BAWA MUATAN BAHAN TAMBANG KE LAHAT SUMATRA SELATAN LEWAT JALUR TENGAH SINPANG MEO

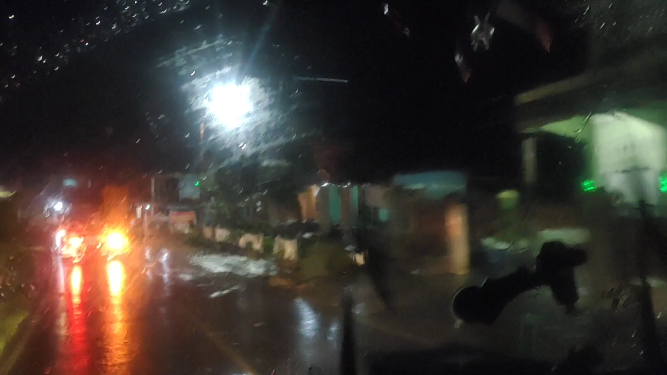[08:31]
Nah, ini ya simpangnya, ini ya daerah sini.
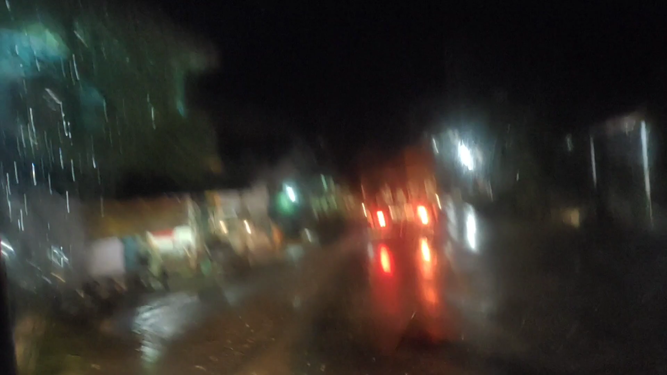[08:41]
Dan ini nah, ini cap-capan juga, cap-capan terakhir ini SP3. Dan walah,
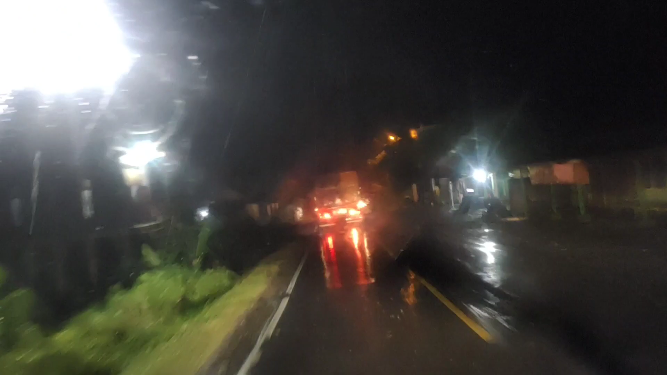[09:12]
apa ya nek, di sini tuh jalurnya kalau hujan atau kena angin tuh longsor, kalau enggak pohon tumbang. Jadi bikin sedih kalau kondisi jalan hujan.
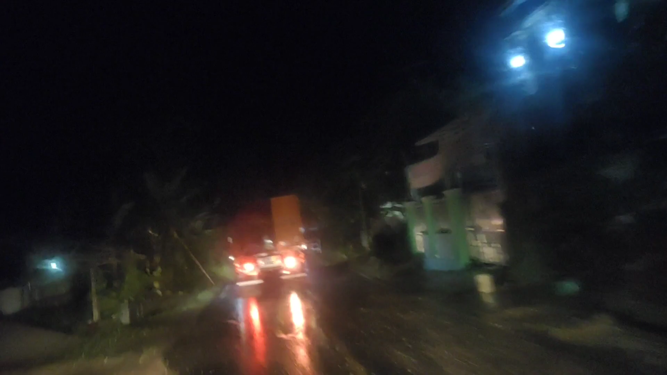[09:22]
Jadi tetap waspada dan selalu hati-hati. Kalau kondisi airnya deras dan kaca ini kabutnya nggak terlalu maksimal, jadi jangan diterusin, minggir dulu.